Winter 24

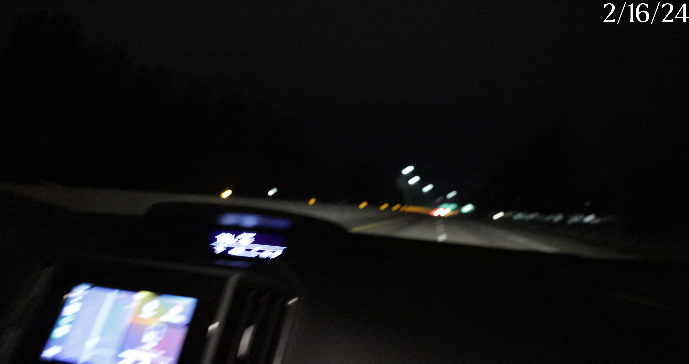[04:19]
This is the road. The most important part of the journey apparently